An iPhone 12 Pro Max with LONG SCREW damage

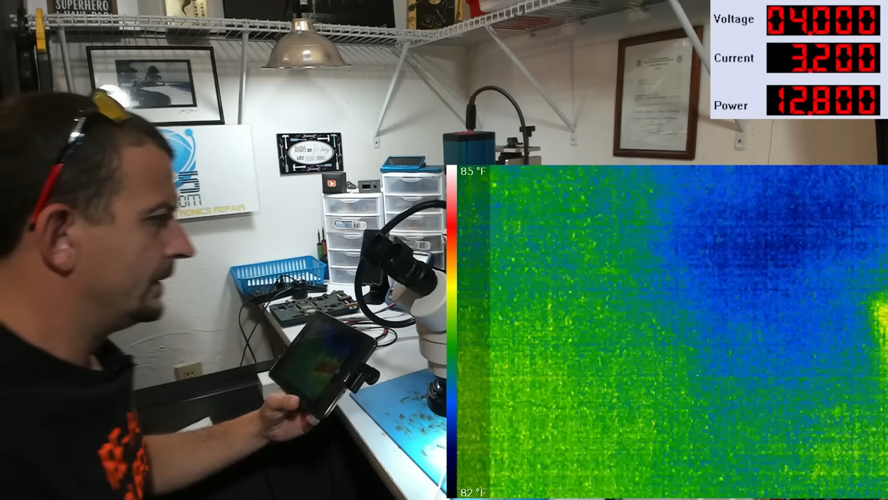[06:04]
So here we are looking at this with thermal imaging, and I've got a sneaky feeling.
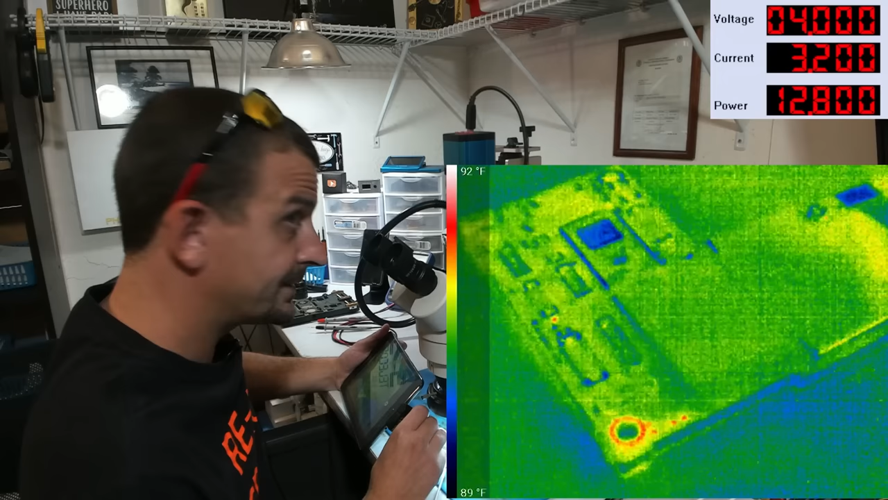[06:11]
On screen: scale top 92°F, scale bottom 89°F
Now this, guys, this is dangerous.
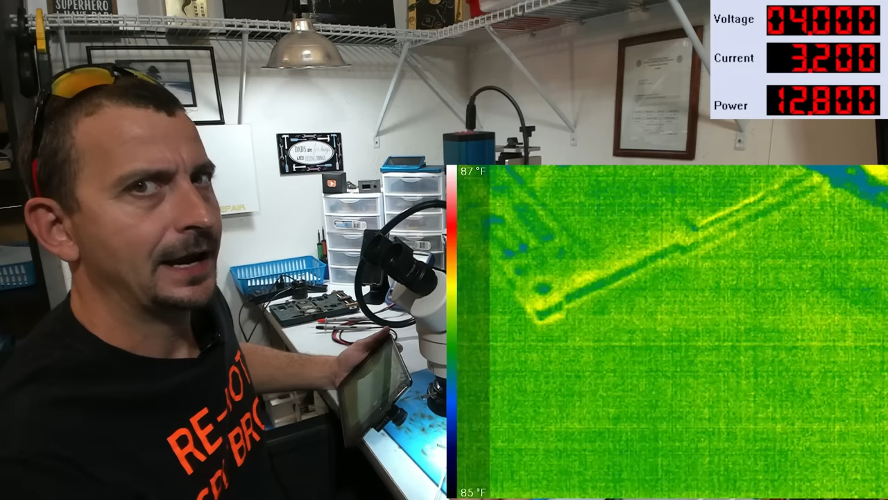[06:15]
If this customer is after data and this 1.6 amp load is happening because somebody pounded a screw through the logic board,
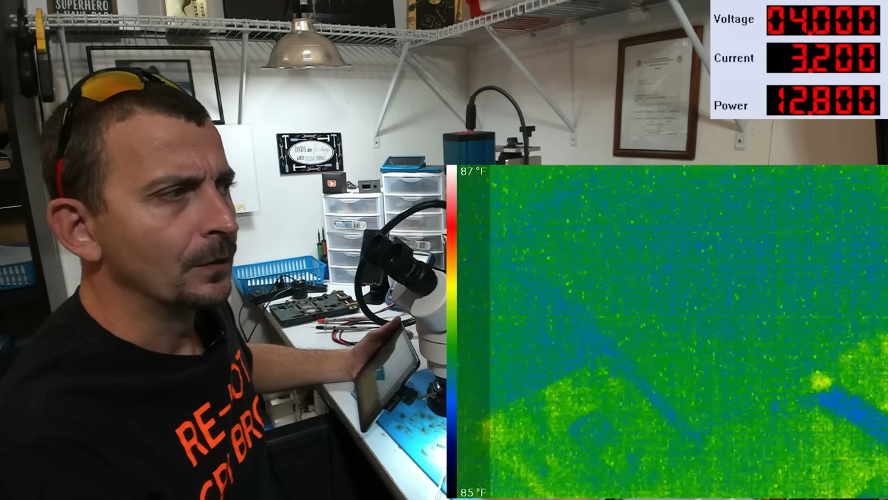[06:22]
On screen: scale top 87°F, scale bottom 85°F
we could be getting 1.6 amps because our VCC main voltage is heading right on off through a low voltage line, or like, it's a tough call.
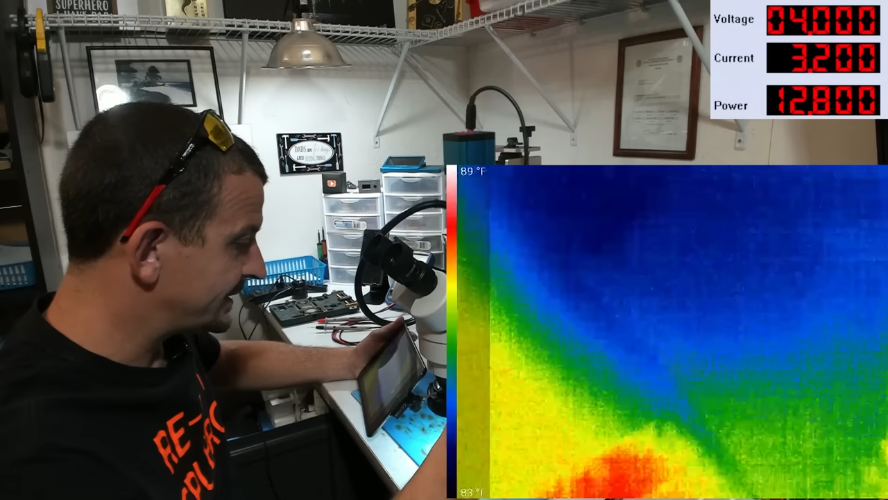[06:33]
On screen: scale top 89°F
So let me just see if I can tell where this load is at. And I'm not gonna spend a whole lot of time with this, and we're just gonna move for a swap.
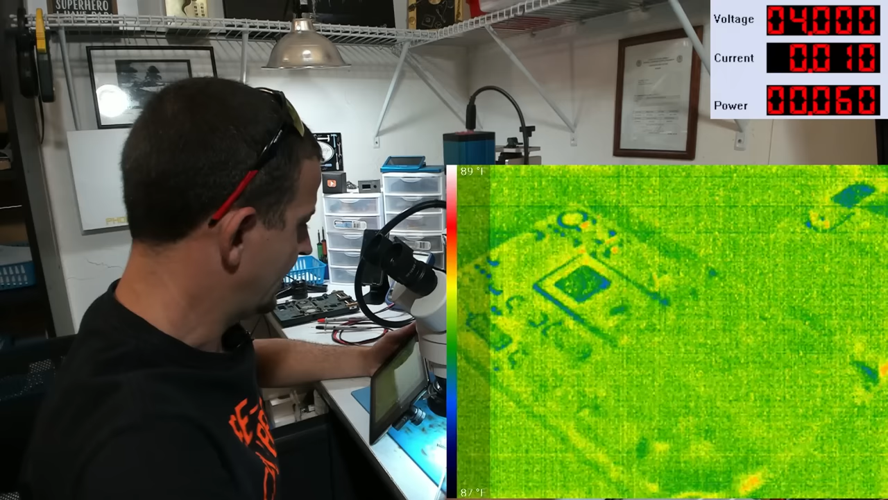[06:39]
So then, looking at the thermal image, I've got the power supply on.
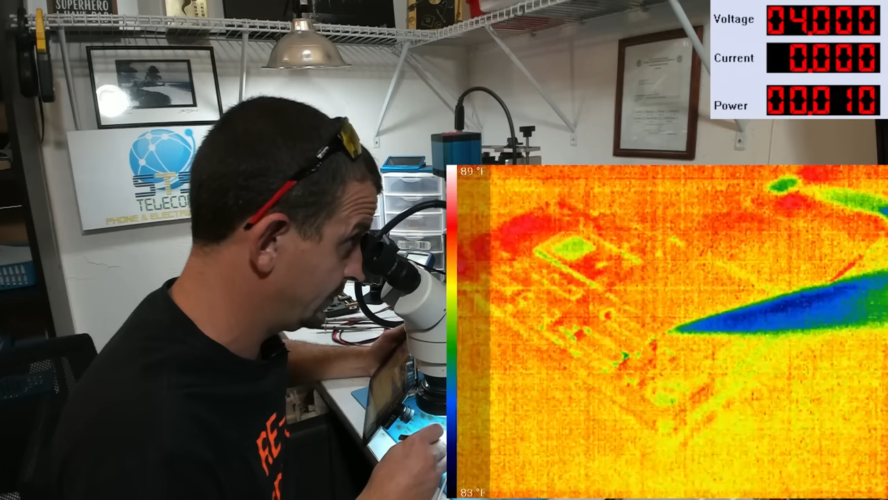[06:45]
I'm gonna go ahead and short our two little power on pins here, or our one little power on pin. Okay, we're at 1.6 amperenies.
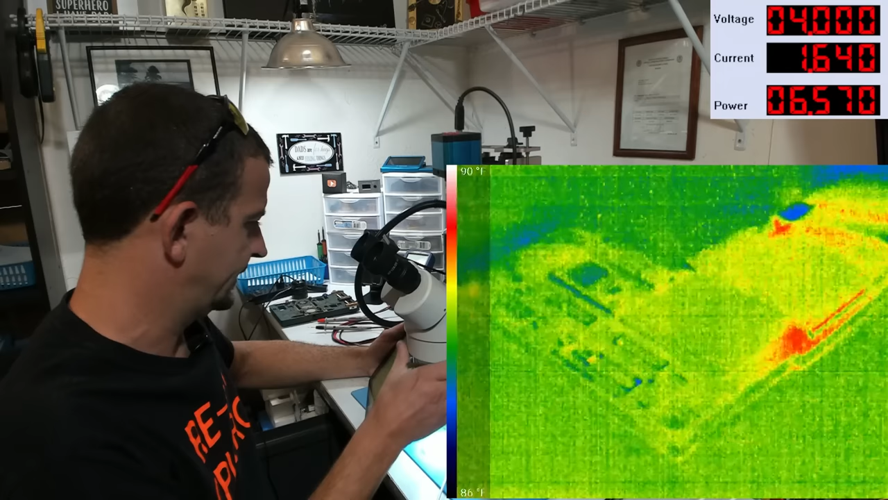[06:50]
And
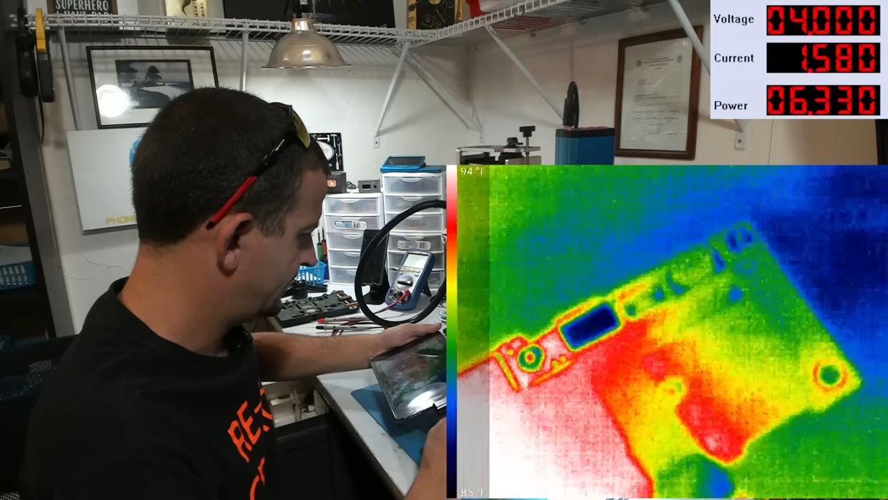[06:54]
it looks like we got heat coming out from under the NAND, but the bulk of the heat,
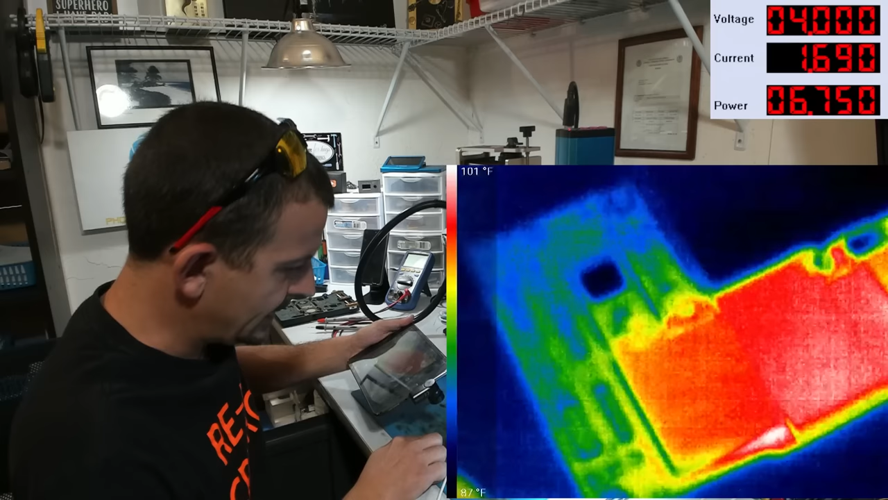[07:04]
On screen: scale top 101°F, scale bottom 87°F
it's right there next to NAND.
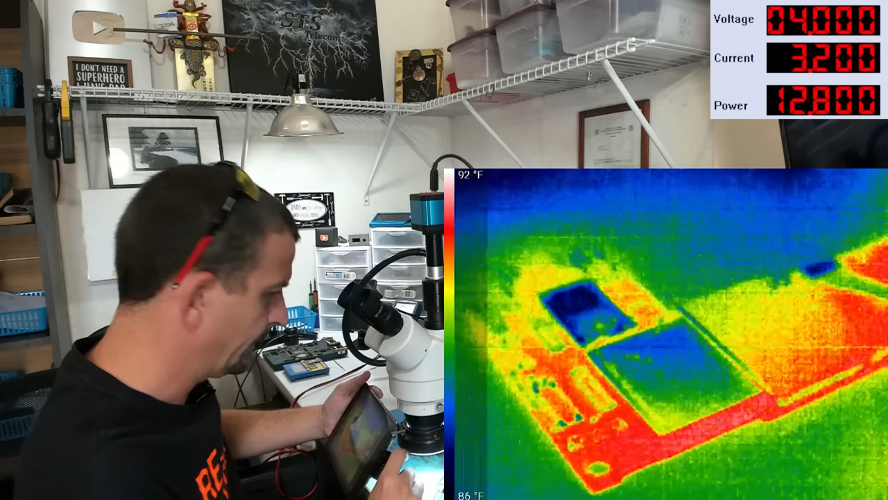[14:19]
On screen: scale top 92°F, scale bottom 86°F
So here we have the thermal camera on the screen.
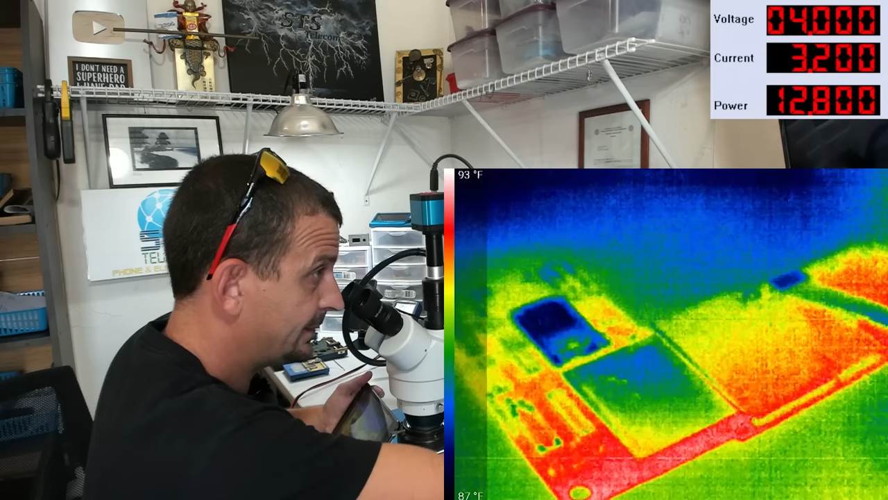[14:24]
On screen: scale top 93°F, scale bottom 87°F
What I'm gonna do is boot prompt and then flip the board over really quick so we can see the bottom side. All right, we have a boot prompt, 1.6 amps.
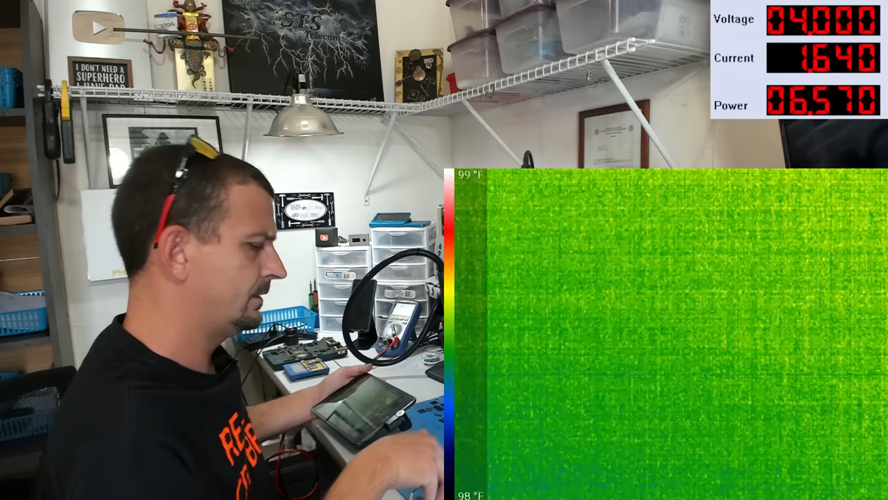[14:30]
On screen: scale top 99°F, scale bottom 98°F
Okay, and here's what we get.
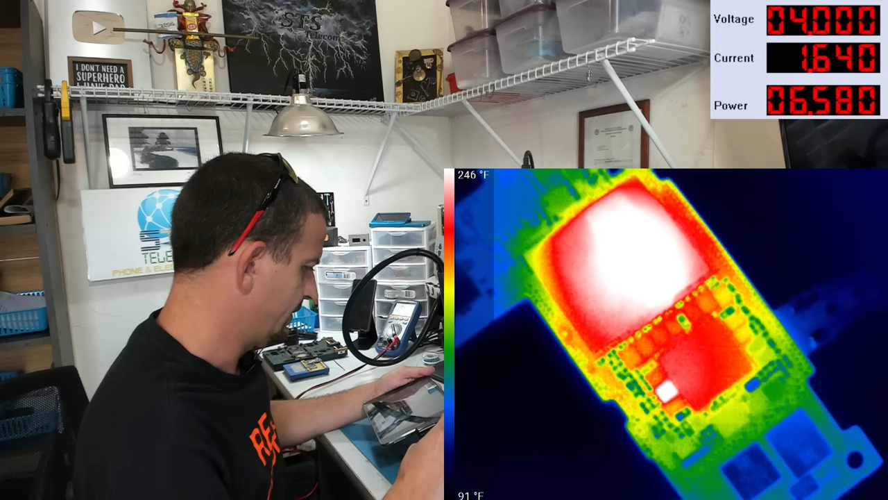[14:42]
On screen: scale top 246°F, scale bottom 91°F
Everybody paying close attention. We're getting a coil
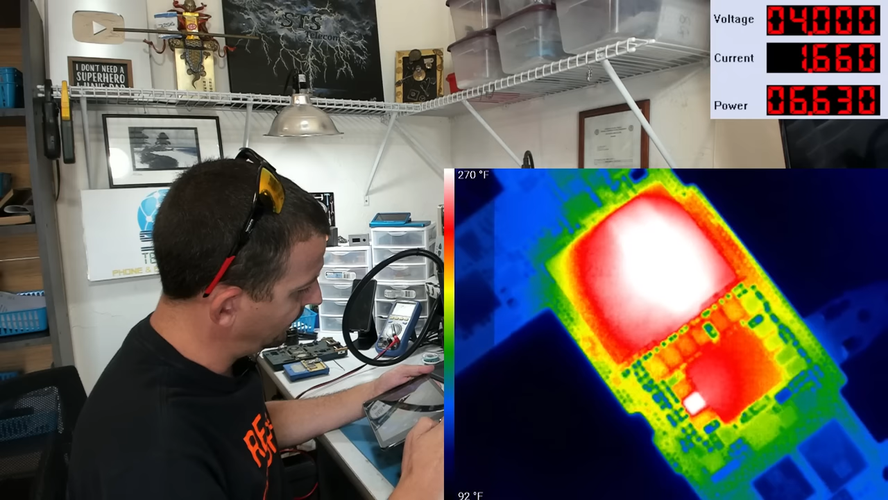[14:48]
On screen: scale top 270°F, scale bottom 92°F
followed by a pulse coming out of the CPU.
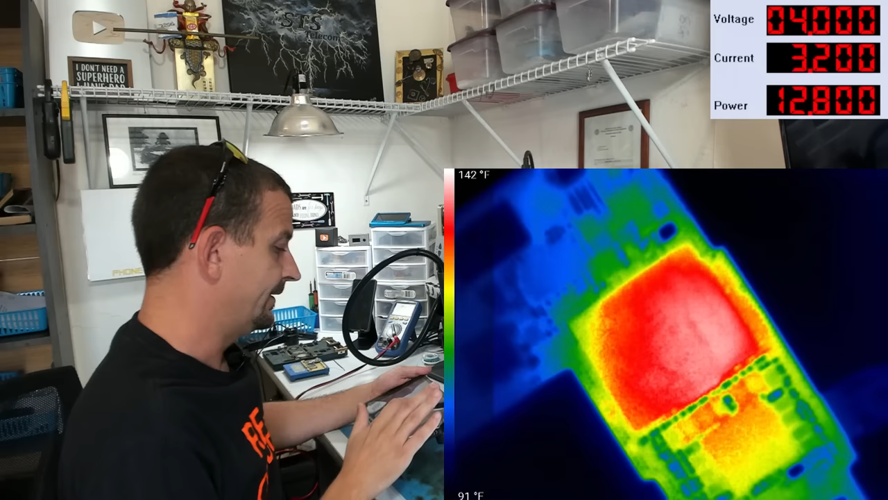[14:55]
On screen: scale top 142°F, scale bottom 91°F
That is a very, very bad sign. I've just paused my video so I can see exactly which coil that is getting hot.